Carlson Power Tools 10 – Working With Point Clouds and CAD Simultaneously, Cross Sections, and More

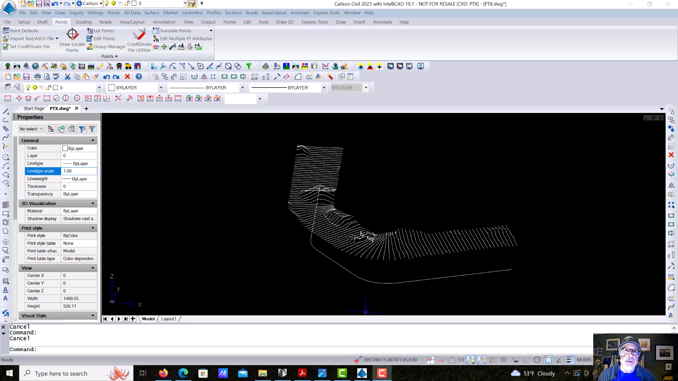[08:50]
So here we are back in CAD, back in the world that we know so well, right? So we come in here, let's do an orbit, come in and find something interesting.
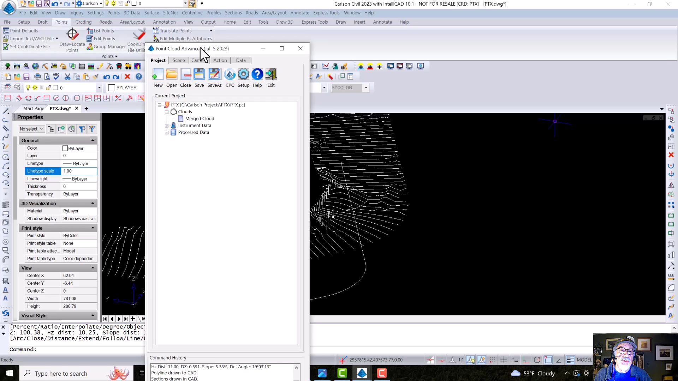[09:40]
Last thing I want to show you, I think I have a few more, maybe another minute is I right click and I export my sections to Carlson as a section file.
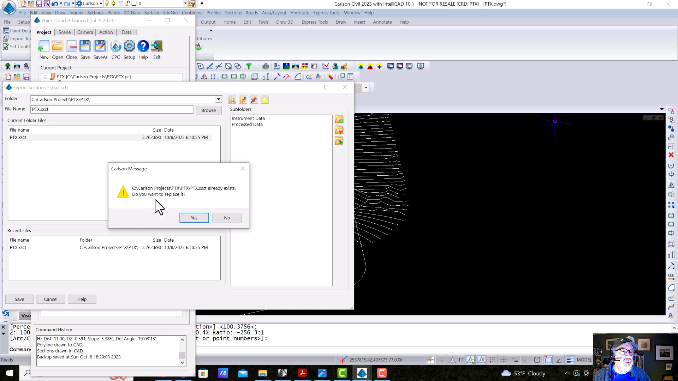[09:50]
We'll call it PTX overwrite. The one that was there is fine.
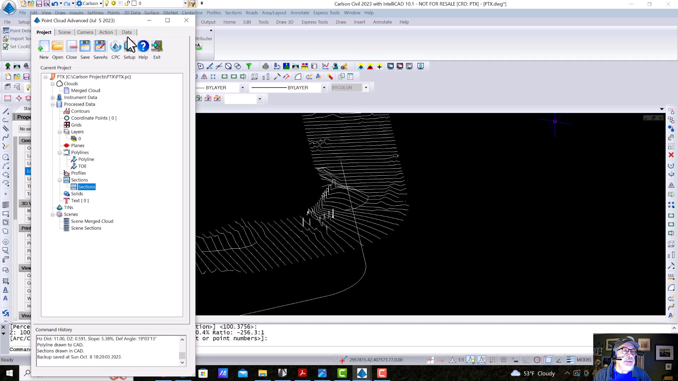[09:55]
And we've written a PTX file. Now we come into civil.
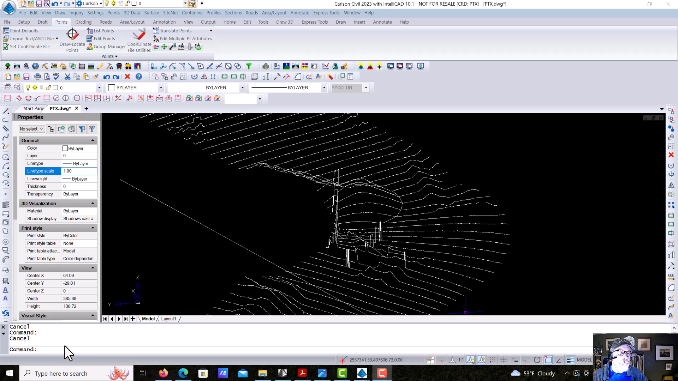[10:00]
Okay. Back in civil, we're going to go to plan view and then I'm going to show you sections and I'm going to say section file editor, and we open up our Carlson cross section file.